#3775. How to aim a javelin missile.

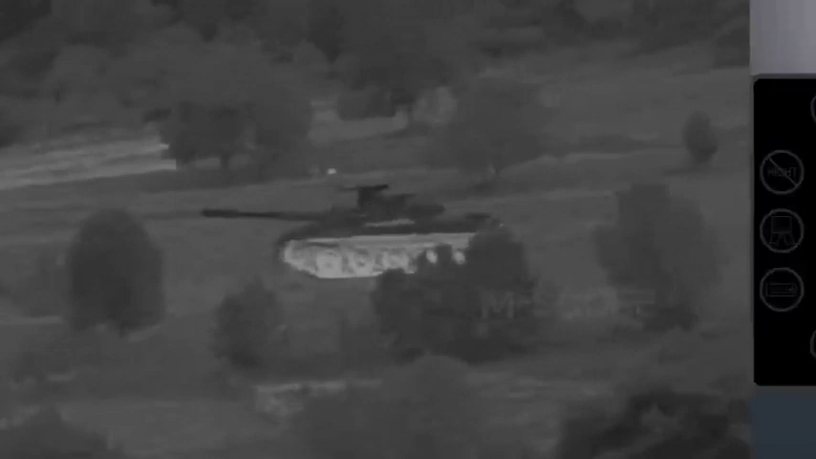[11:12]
This is similar to that of the images displayed by the night vision site located in the command launch unit.
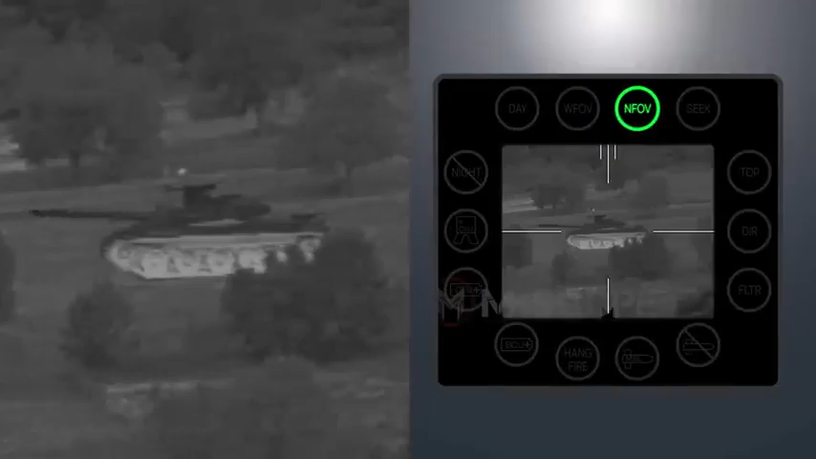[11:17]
The image infrared seeker must be kept at a very low temperature. In fact, temperature is lowered when spraying cooling gas from the launch tube assembly to the sensor.